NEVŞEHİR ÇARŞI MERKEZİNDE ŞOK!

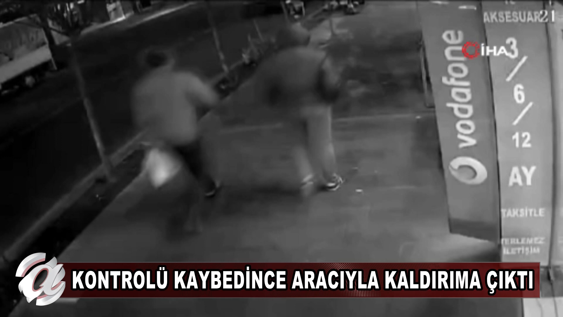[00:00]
Nevşehir'de sürücüsünün direksiyon hakimiyetini kaybettiği araç kaldırıma çıkarken o anlar güvenlik kamerasına yansıdı. Kaza yeni mahalleli hale caddesi üzerinde meydana geldi.